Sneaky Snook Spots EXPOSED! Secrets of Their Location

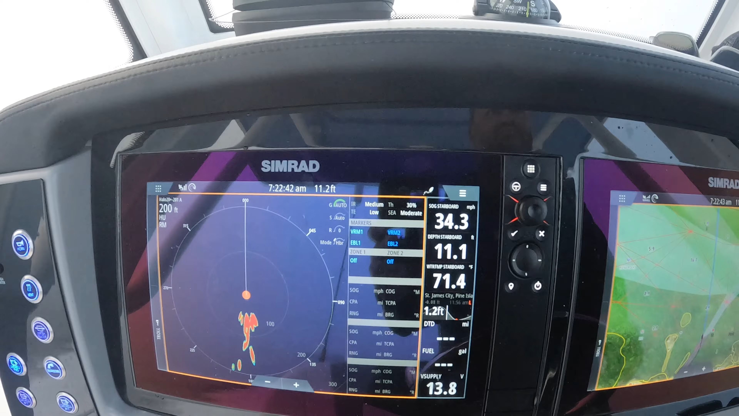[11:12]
This is pretty cool. I had to put this on film.
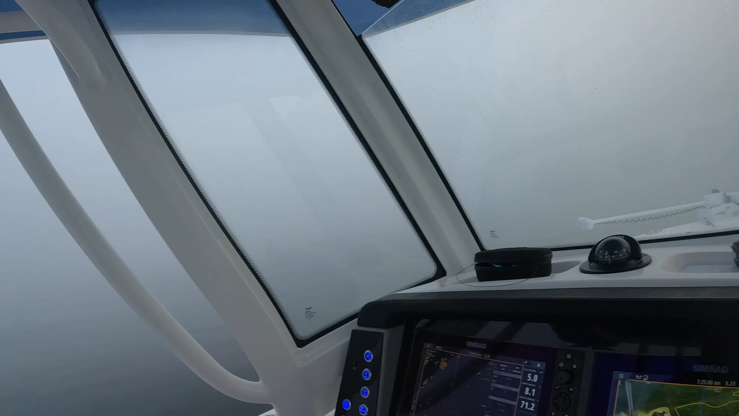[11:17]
There's my, my bait pot is right there. I dropped the number on it and you can see it here on the radar.
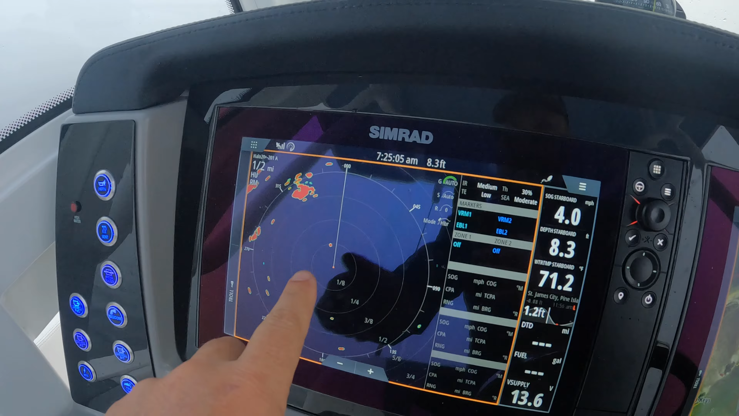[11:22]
That's pretty cool. I mean, it's so flat out here.
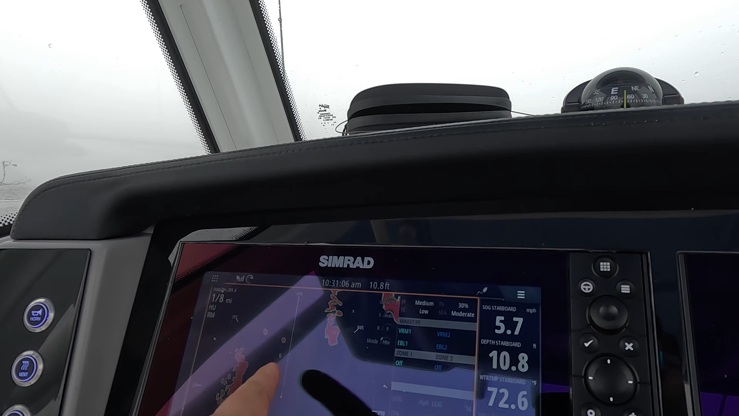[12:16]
And one, two, three. One, two, three. Look at that. Pretty cool. I saw all those guys coming and I was able to know if I had enough room and kind of get over.
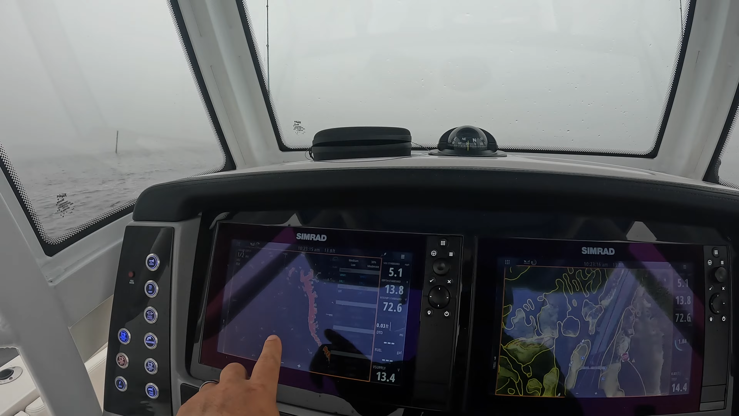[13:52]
I don't have them overlaid. I think I need a software upgrade to do that. I'd be a lot easier if it's overly.
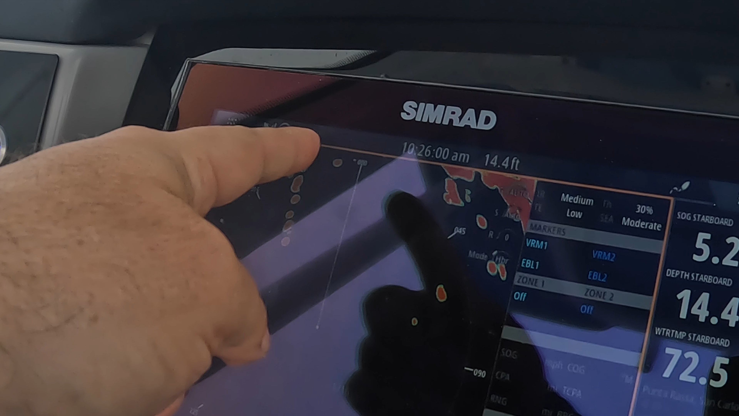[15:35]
So they're an eighth of a mile away. That's my eighth of a mile ring. And that's what they have to do. Here comes another one. There's a few boats there.
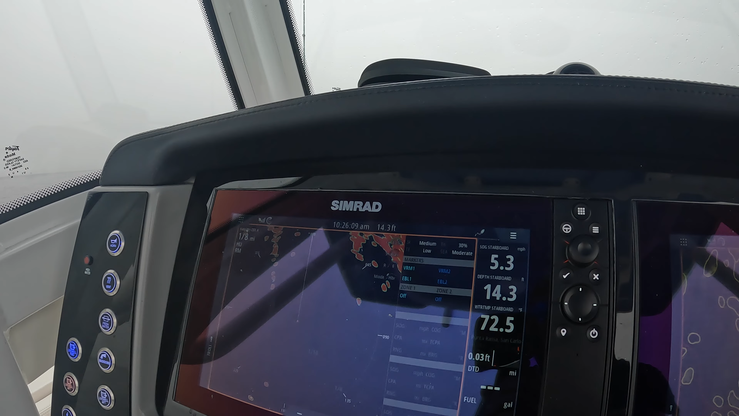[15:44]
Pretty cool. But you don't want to overcorrect. I know it's real shallow off to my starboard side right here. I don't want to get over there. I want to be over this side.
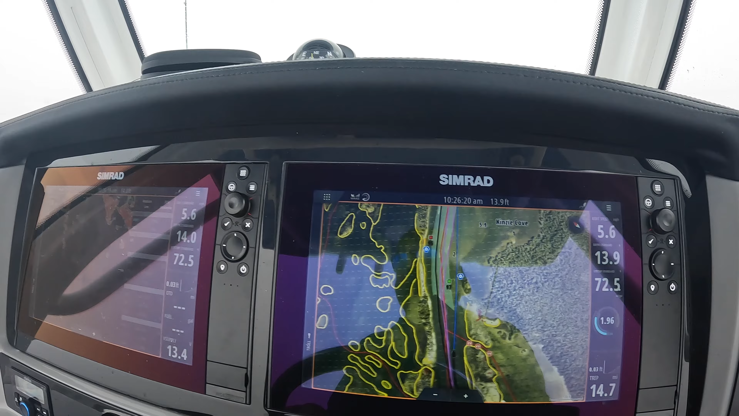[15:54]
Yeah. I didn't want to stay. I know there's three boats there because I couldn't see the third, but my radar didn't pick it up.
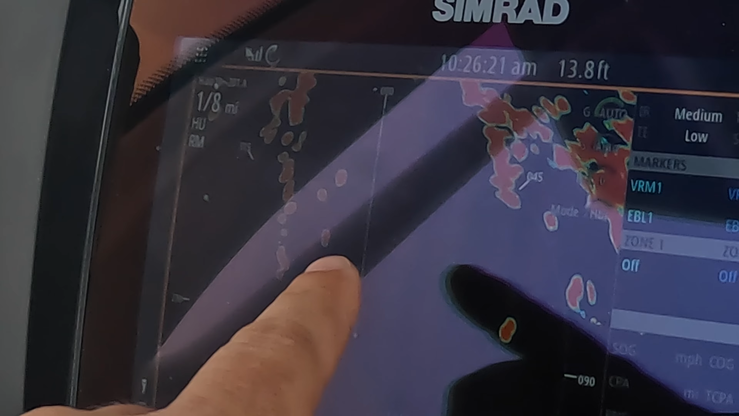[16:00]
Putting in time like this and really being thoughtful about what I'm looking at. I'm doing that because I want to learn.
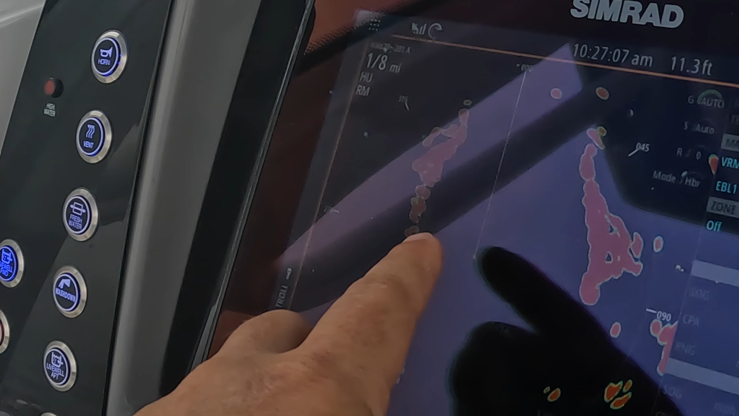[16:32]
So I want to know in my head. I want to match these two up. Think about what is it really?
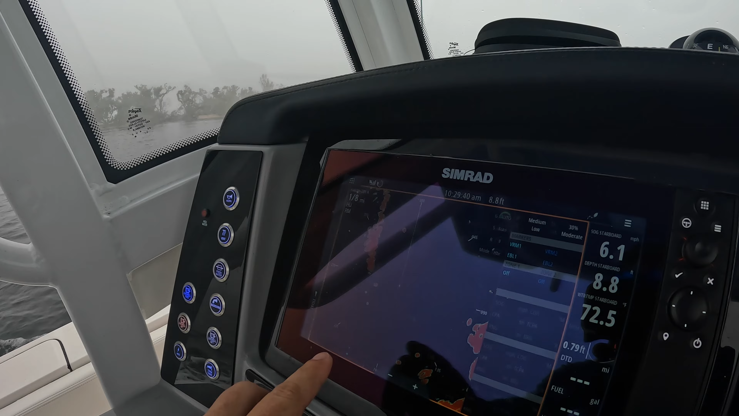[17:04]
And that doesn't look like everything, right? What the heck is that?
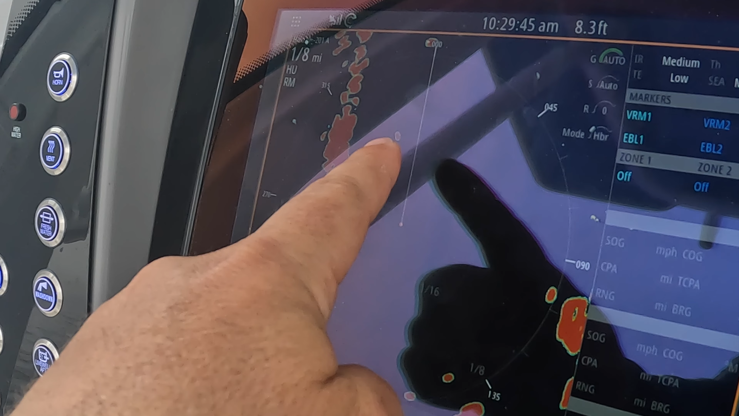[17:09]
That's all me. Get your lights on, slow down. They got their lights on. That's great. They got their lights on.